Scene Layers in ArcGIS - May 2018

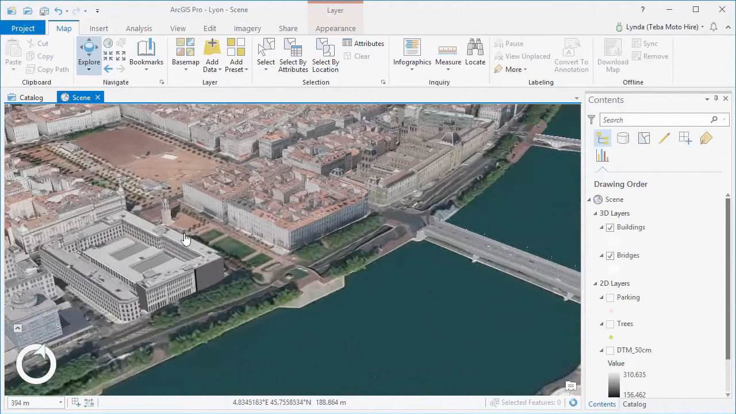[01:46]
3D content for visualization and analysis across the ArtGIS platform.
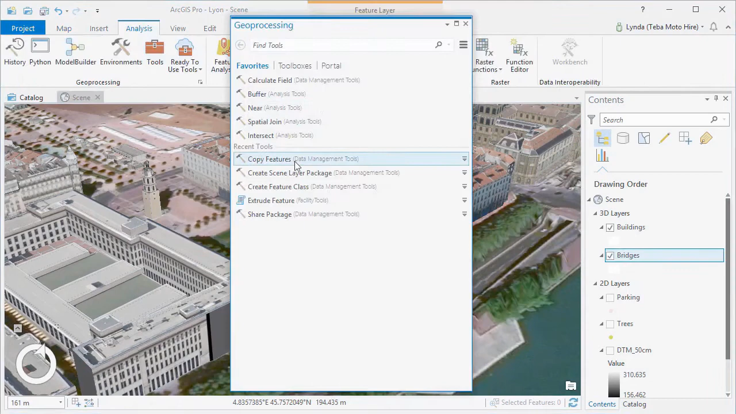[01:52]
Geospatial tools within ArtGIS Pro allow you to create 3D scene layers.
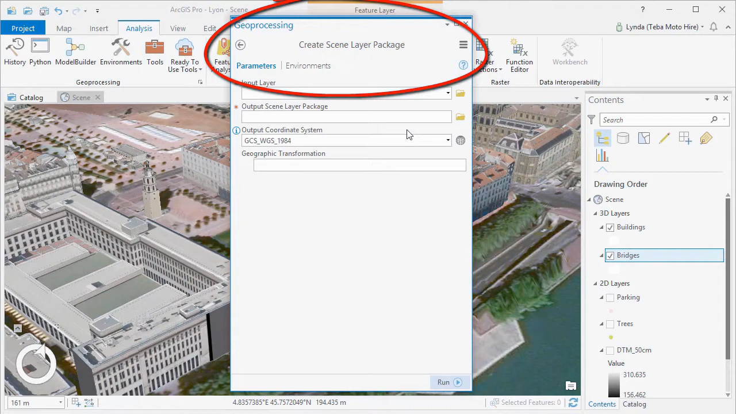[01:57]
and these scene layer package files can be used to share huge
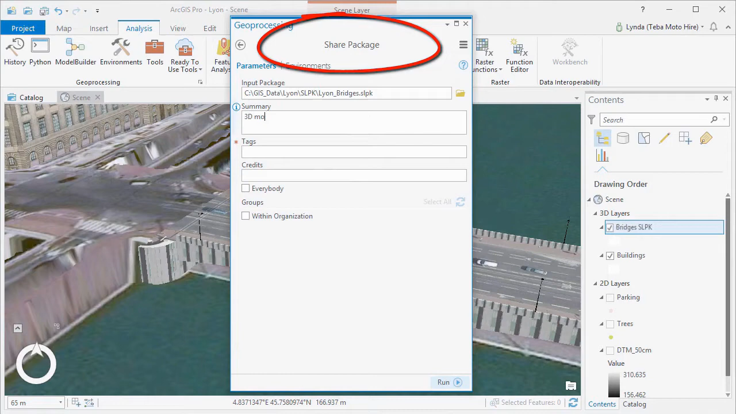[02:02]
3D GIS datasets either within ArtGIS Pro or you can use ArtGIS Online to create web scenes and more to meet the needs of different stakeholders.